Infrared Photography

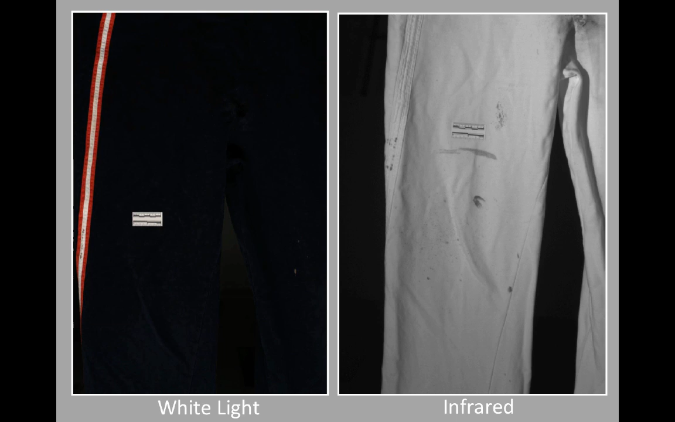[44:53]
into some make some sense of it. This is again more forensic application. So on the left hand side we have a pair of track pants, dark blue navy track pants with some blood stains on them, and that's photographed under normal white light, under normal photography using electronic flash. On the right hand side we've got an infrared reflected image. Now what's happened there is that the garment,